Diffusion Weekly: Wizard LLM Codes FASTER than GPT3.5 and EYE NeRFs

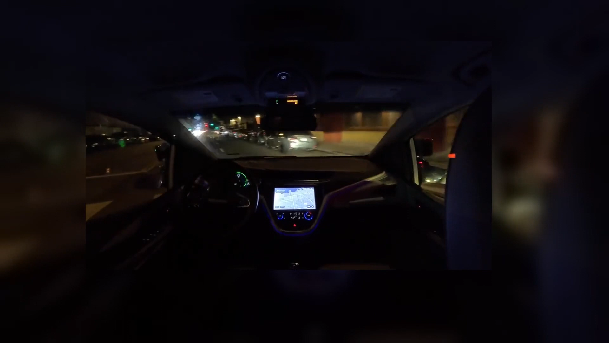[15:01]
or when it's kind of dark, or when the streets are reflective from it raining, or if you have a sidewalk on the left, and three crosswalks that come across in a weird angle.